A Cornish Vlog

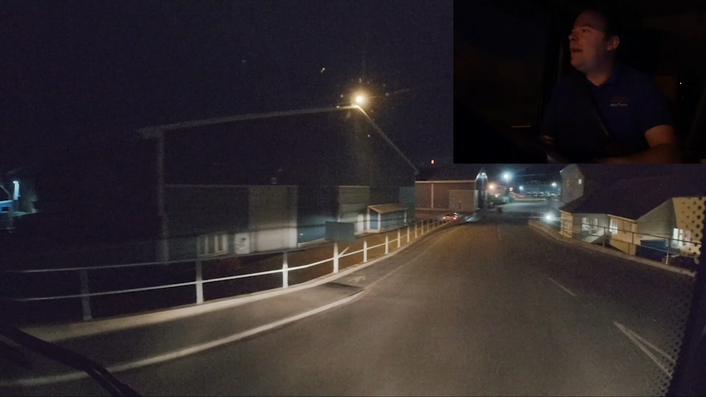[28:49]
at Exeter. I'm just going through the business estate at the moment, so we're not filming where the customer is at all. But, this is public or private, public key sort of area.
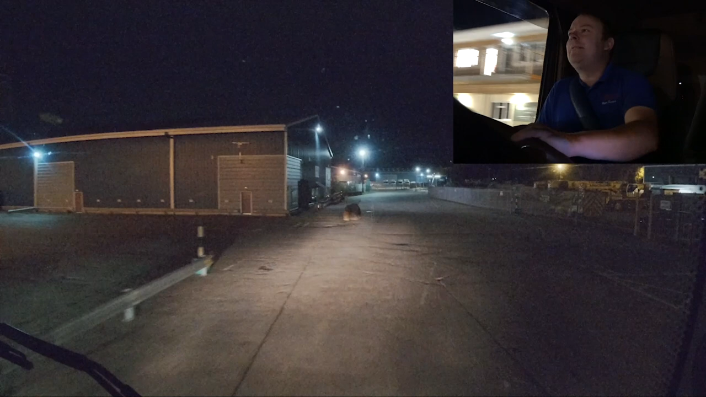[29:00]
Give it a take, it's still well off the customer's bit, so all good. So. Yeah, we've tipped off. We're now going to be heading up to our, well, in some ways, it was our usual customer up at south of Bristol, sort of near sort of Blagden sort of area.
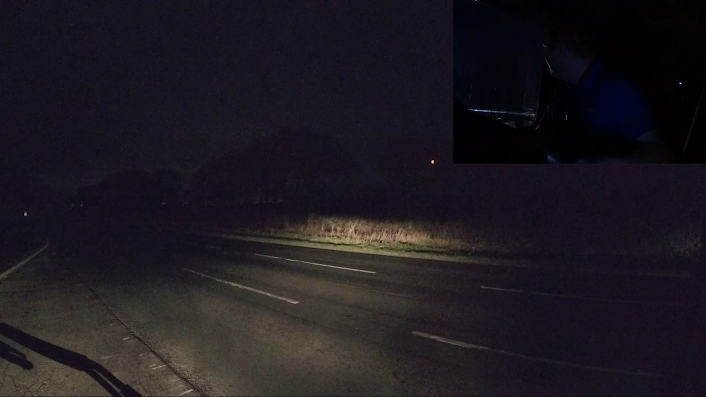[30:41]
Just hold off. It's hard to tell when people are doing that. I couldn't tell if that van looked like the van was flashing us then. Like to go, but killing bumps in the road that sort of bit hesitant, luckily up. It paid off. As he may have flashed us, so I meant no disrespect there to the van driver. Come on, come on, don't be scared. Come on, there we go.
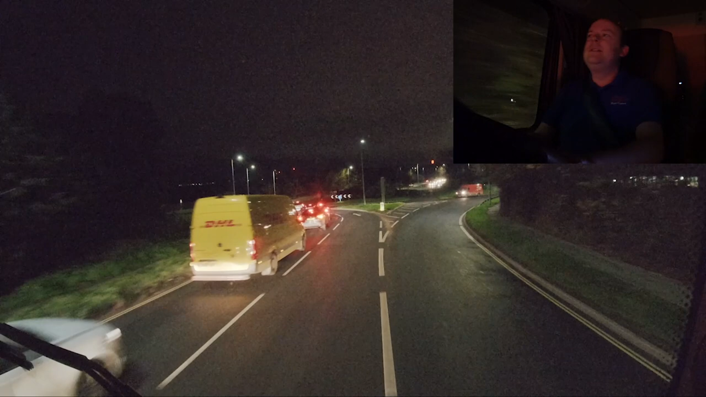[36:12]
Not as bad as it can get though, but you're better being early here than late. We've got a car coming, two cars, three cars, four, five.
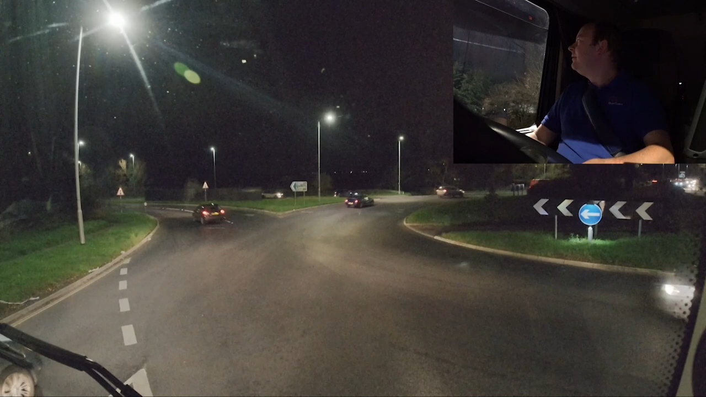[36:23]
Okay, I think we can go.
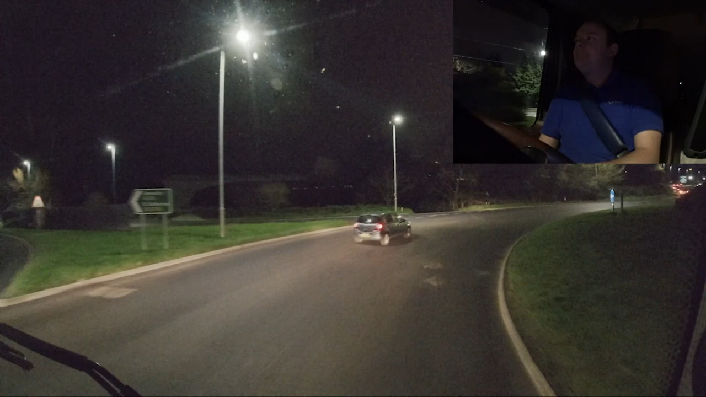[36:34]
Yeah, it's got to be pretty careful with this. Roundabouts, people, as I said, fly around. It is a commuting roundabout. You know, so everybody's in a rush. No one wants to be stuck behind the truck, even if it means only for 5 seconds. So you've just got to be a wee bit wary. Because sometimes this queues all the way up, so that's what I'm sort of saying. It's best to preempt it than dawdle with it.